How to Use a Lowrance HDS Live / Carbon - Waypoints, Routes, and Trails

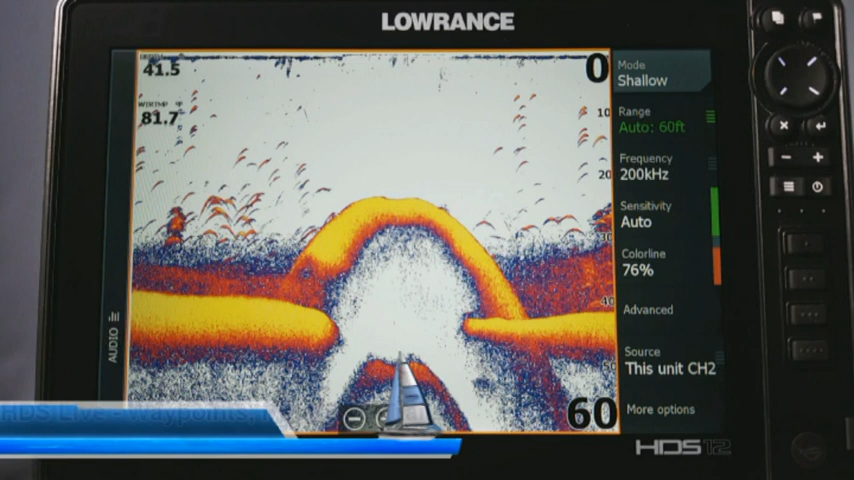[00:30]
i'm going to show you how to control and utilize your waypoints routes and trails now these features are used for a variety of purposes i'd say your waypoints are probably one of the most versatile features of the entire unit so it's very important to know how to uh to set them how to control them you know how to manipulate you know edit delete anything that has to do with them so we're going to go ahead and get started so just one thing i wanted to show you so right now i'm looking at my
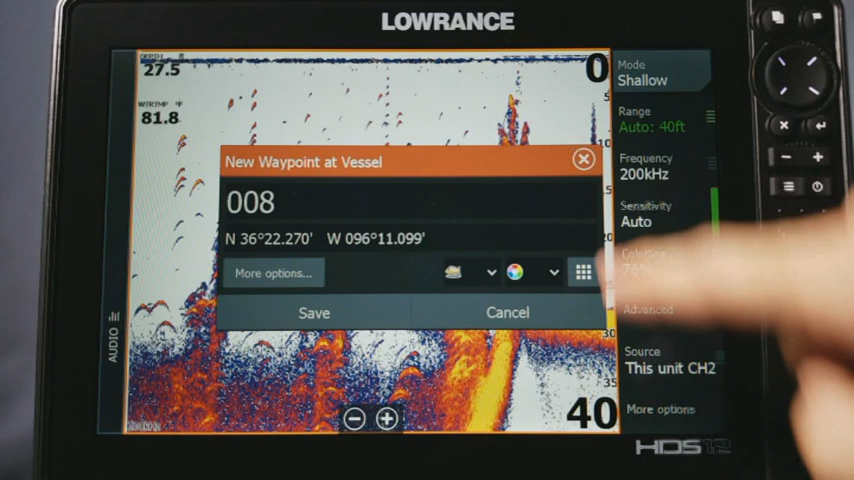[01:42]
video i showed you how to go through and set all these now i'm going to go ahead and do it again though so as you're going to notice you have some different options here the first one is going to be the waypoint name now if you click on it it gives you the option to come in here and change the name to whatever you want so you can either hit the x
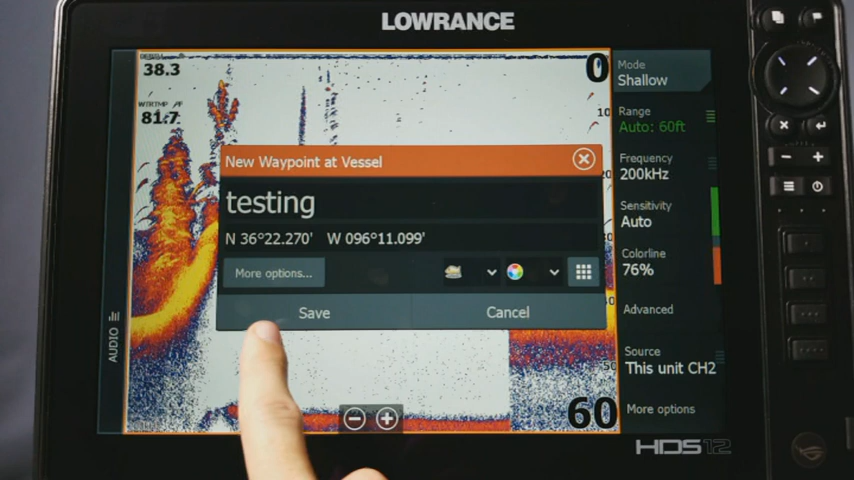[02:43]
you can click on it and then you can go through by pressing your arrow buttons and then you can type in whatever the coordinates are when you're done you hit ok now over here is yet you have your more options what that's going to do is when we click on it it takes us deeper into uh the waypoint so it gives us the option to still we can change the icon and color like you saw before but you can also go in here and click on to where you can show where both the name and the icon on the screen or you can set
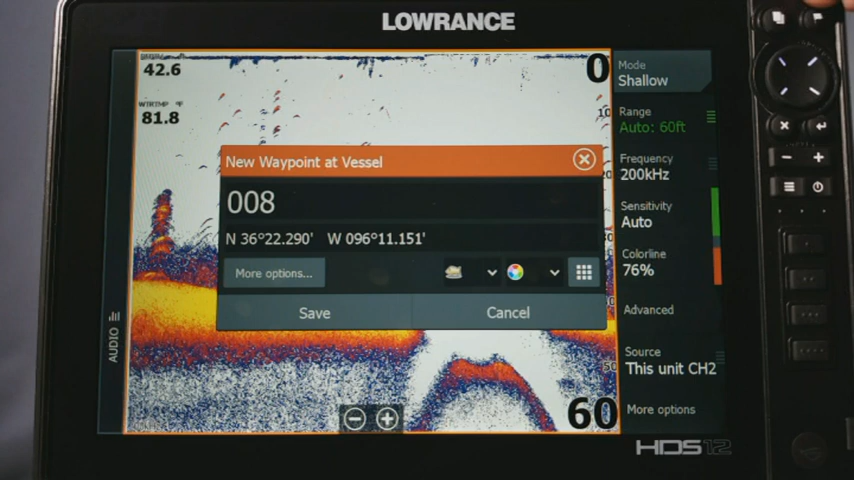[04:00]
button comes back up now you see where there's a little icon here i can click on it and it gives me a big old list of different icons that i can pick from i'm going to just choose this nice little fish and then i have the color wheel here where i can choose the different colors between those different icons just kind of helps you customize it a little bit more now the last one on here is going to be this little box now when i click on it you're going to notice that it's going to show me all these different icons in a bigger form now what this is is instead of it taking
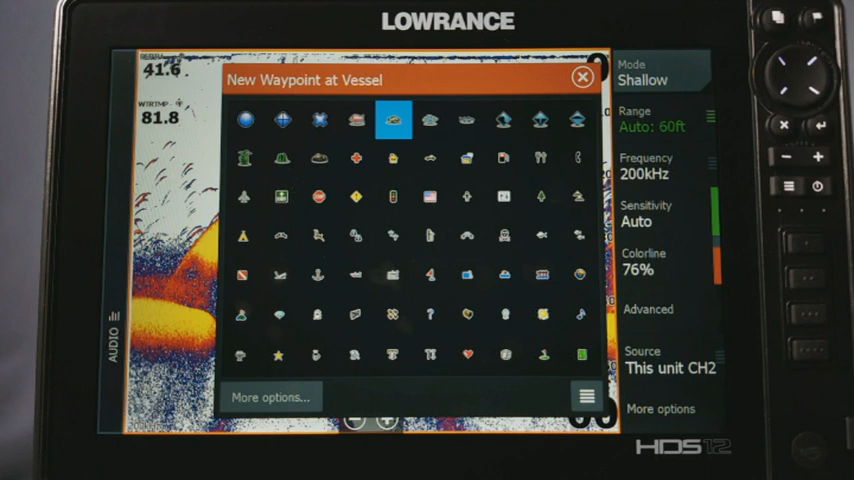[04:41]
me to that window so let's say i just click on one what it's going to do is it's going to quickly set the waypoint to it but when i press my flag again to set another waypoint it's going to take me right back to the screen so that i can just quickly click on the icon i want and it saves it in that spot again it's just kind of a quick access to setting waypoints now if i'm done with that and i want to be able to go back i can click on the little box down here with the four white lines and it takes me back to the original
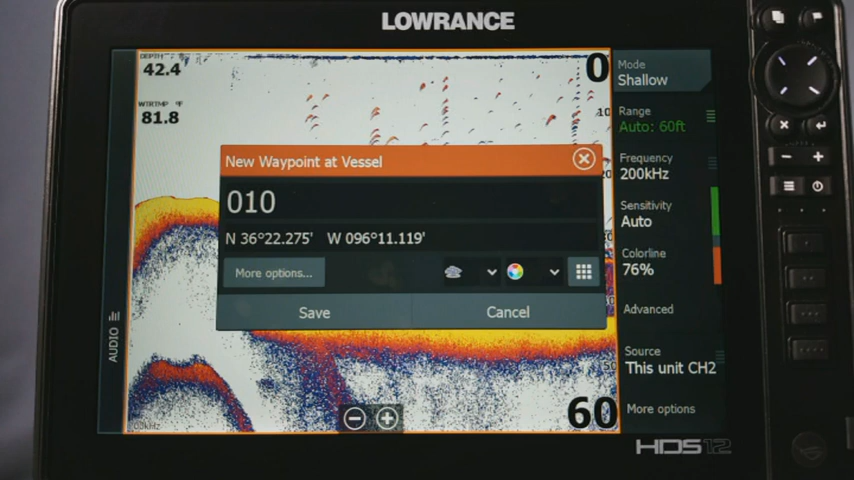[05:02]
On screen: water 81.8°F
screen now when i'm here obviously i can save or cancel i'm just going to hit save now the other option while you're on the screen is you can tap on it like this and bring up your crosshairs now let's say there's a big cluster of fish somewhere on here so let's say or there's a good uh bit of structure i can click on it like that and then i can go over here and hit new waypoint
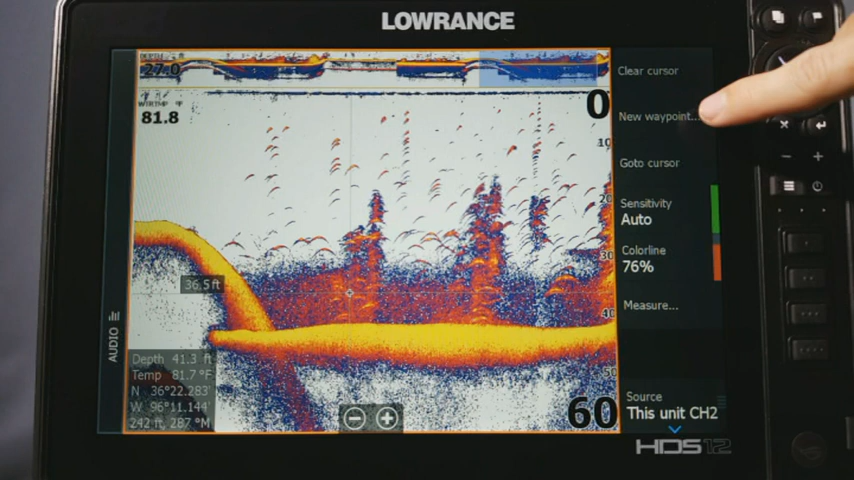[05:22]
and what it does is it's going to set a waypoint at that exact position and it's actually even going to save the depth of it and
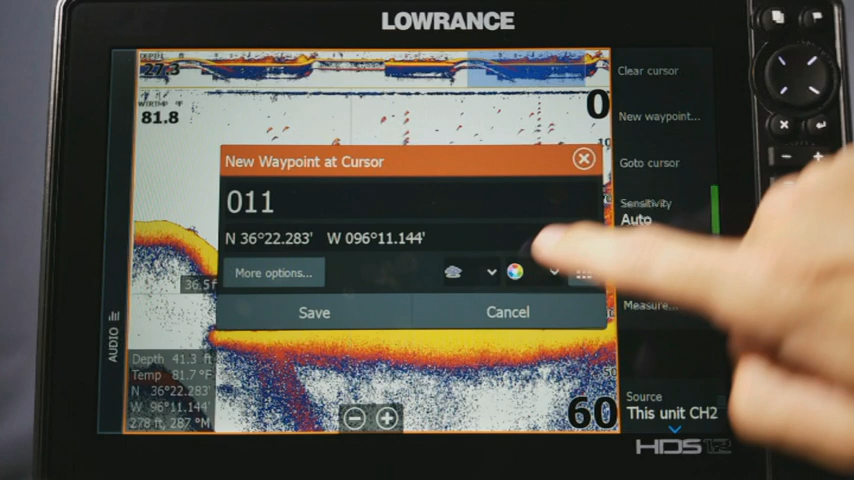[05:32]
so i'm going to go hit save and also right over here where you see this number that's telling me what the depth is at that particular point that i touched on so that's really just how you save the waypoints on here and then when you're done you can hit your clear cursor and it sets you back to exactly where you're really supposed to be on your sonar screen
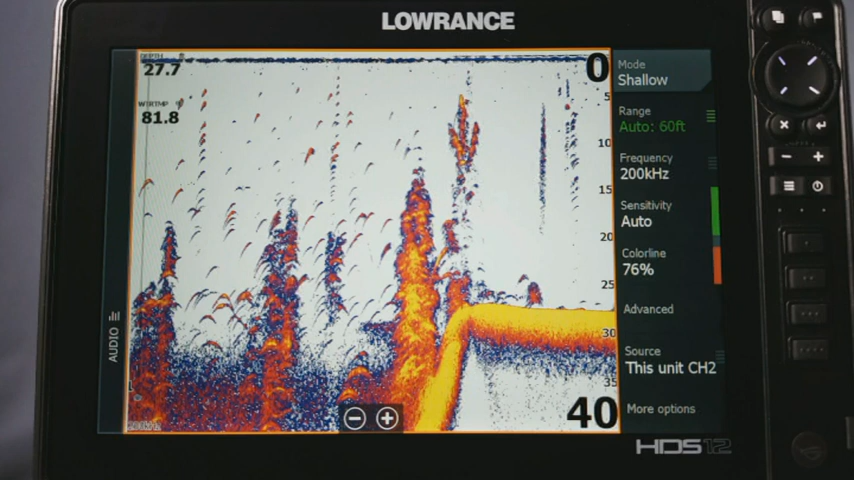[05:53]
but i just wanted to go over that real quick now let's go into our actual waypoints routes and trails screen so to do that we're just going to press our pages button up here